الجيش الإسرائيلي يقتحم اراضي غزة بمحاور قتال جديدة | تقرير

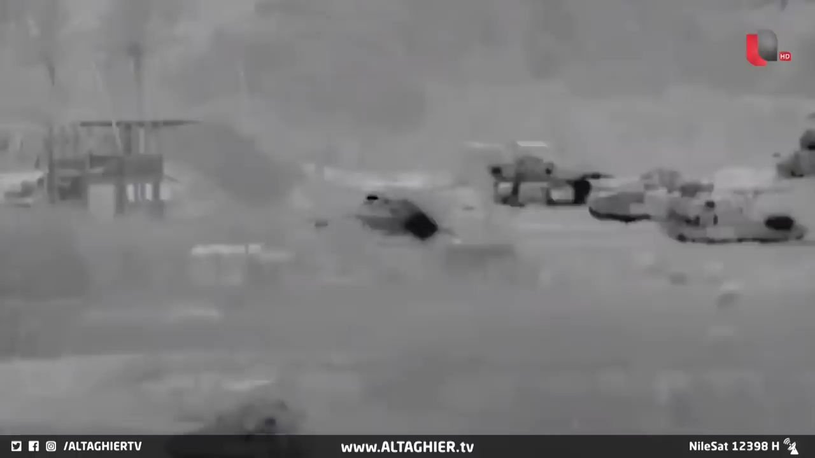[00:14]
بيّنت صور أقمار صناعية توغل دبابات وقوات مشات من شمال وشرق القطاع ووصلت بعض القوات إلى ضواحي
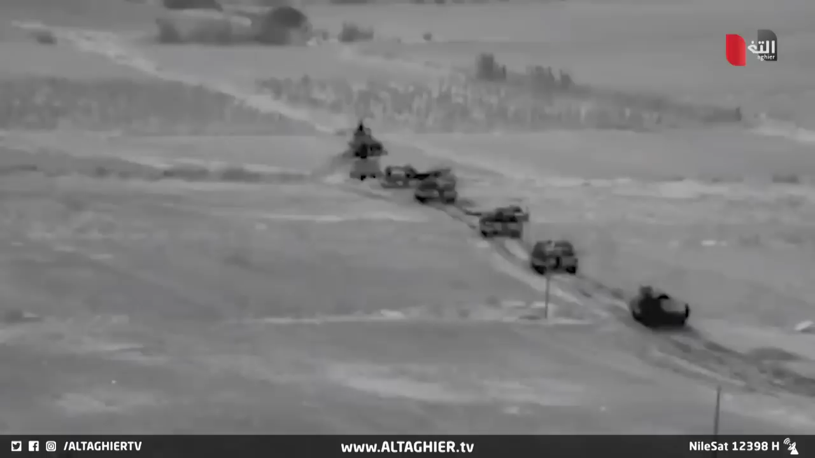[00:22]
المدينة بعملية توغل لم تلبث إلا ساعة تحت الضربات الفلسطينية
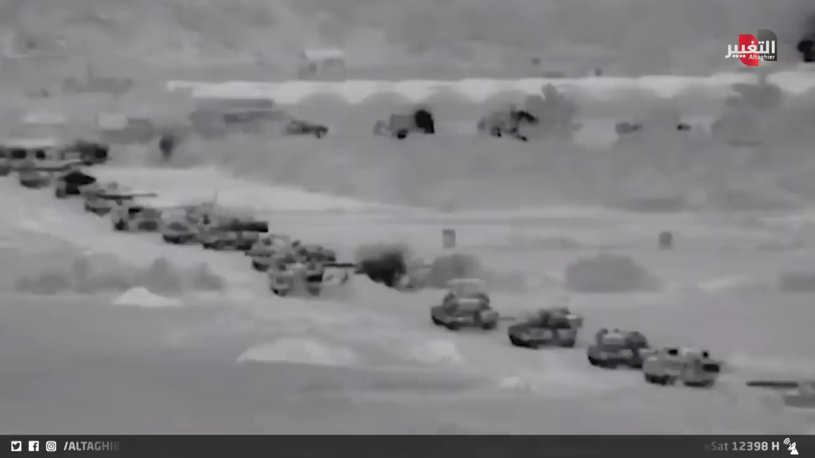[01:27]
إلا ساعات وجيزة وتنسحب عائدة حيث أتت تحت ضرابات الفلسطينيين فيما تشير كتائب